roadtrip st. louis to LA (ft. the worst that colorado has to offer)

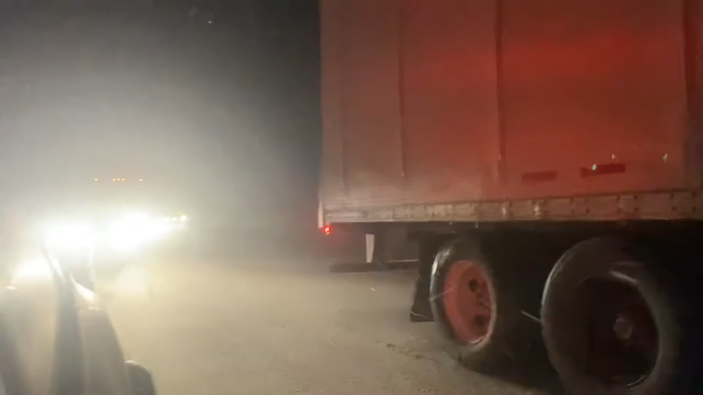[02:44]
We think somebody ran off the road. Over here.
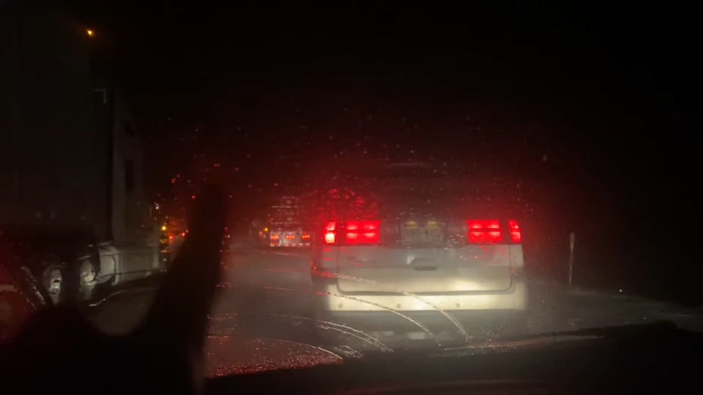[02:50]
And this rendezvous. Beep beep beep. Is the only car in front of us. My stomach is really starting to hurt.